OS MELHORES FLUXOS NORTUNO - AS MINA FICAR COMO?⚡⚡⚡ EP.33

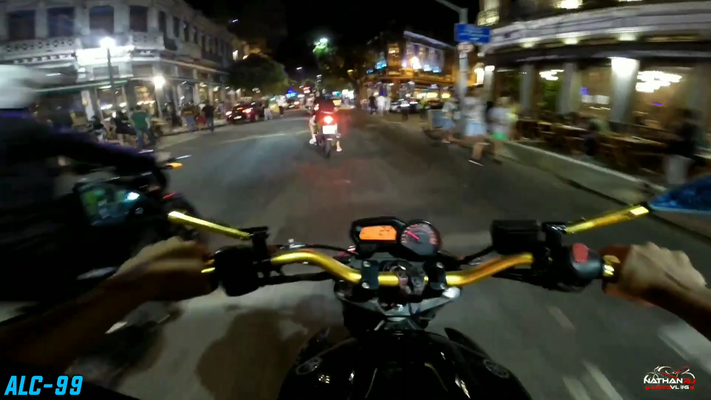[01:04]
Dá pra ver a formiga aqui, ó.
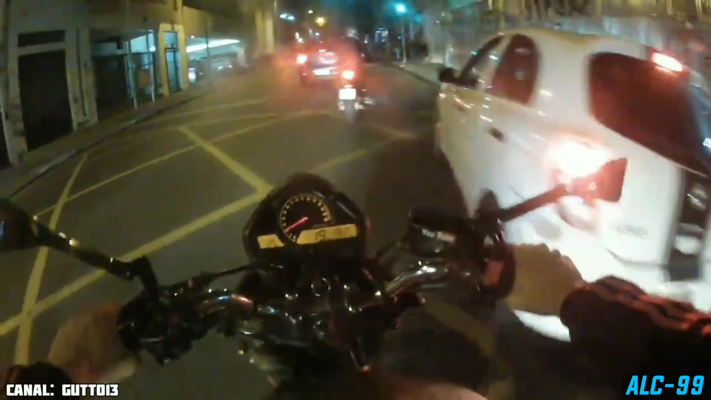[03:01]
hein? Ali tem um fluxo monstro. Como tá ali na manha.
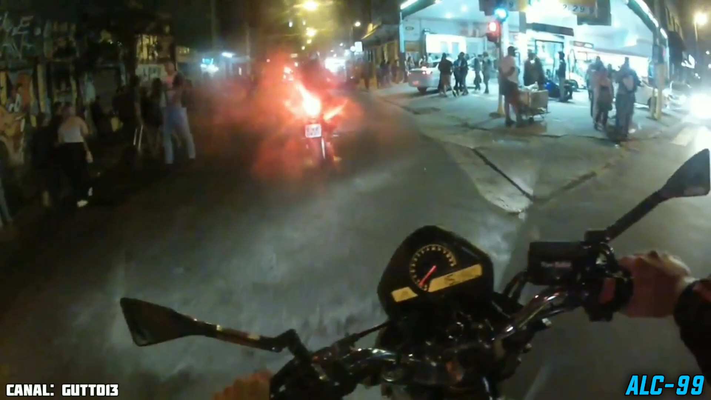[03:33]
Ah, porra, tá monstro. Só não sei se nós passa, mas nós tenta.
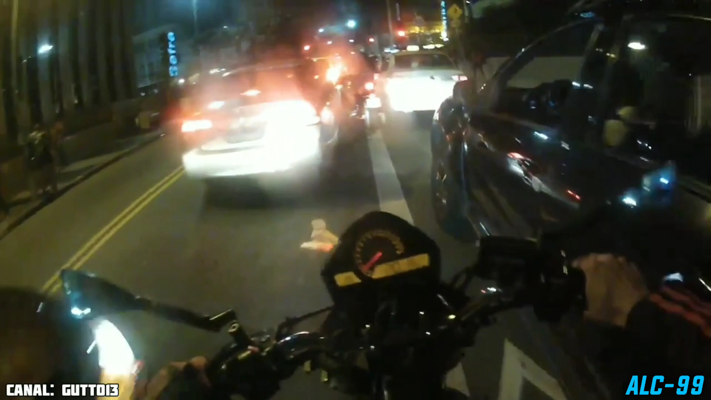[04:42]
Maior aqui, né? O tanque não passa, não.